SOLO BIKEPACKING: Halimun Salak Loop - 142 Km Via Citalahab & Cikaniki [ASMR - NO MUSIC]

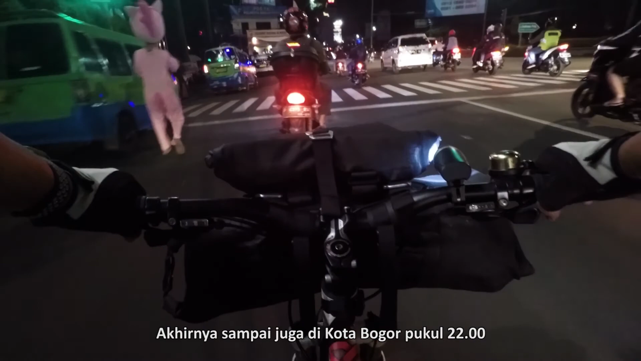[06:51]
Akhirnya sampai juga di Kota Bogor pukul 22.00 setelah berangkat dari tadi pagi di Citalahap,
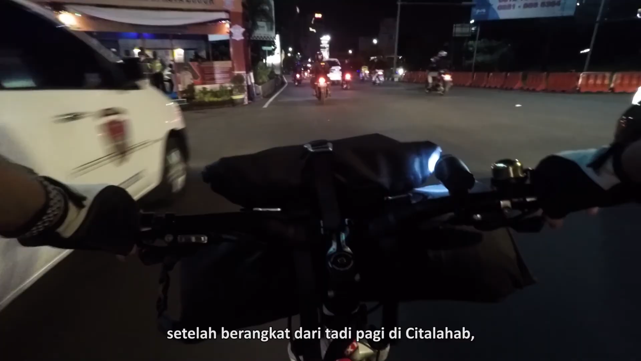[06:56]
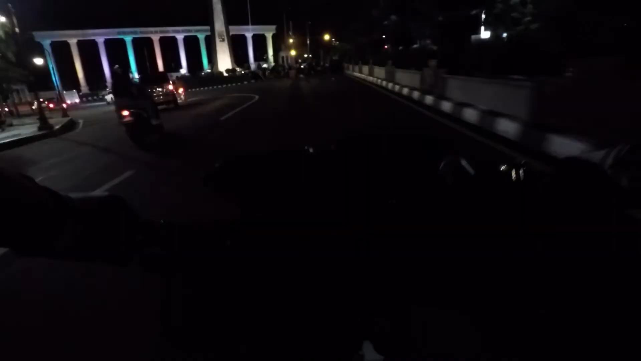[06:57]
turun ke Kabandungan melewati Jalan Raya Sukabumi, hingga finish di Tugu Kujang.